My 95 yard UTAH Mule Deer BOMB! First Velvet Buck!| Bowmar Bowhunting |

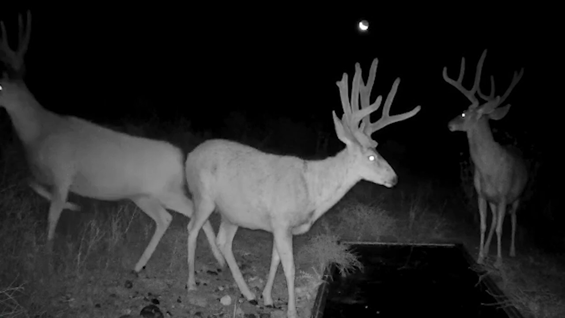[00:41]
We call him Whitey, similar to like a white tail and a wide buck, because he's super wide, and he's got one side that's just like a white tail. So if I can get a shot at that buck in velvet, it would be the widest deer I've ever killed and my first velvet buck.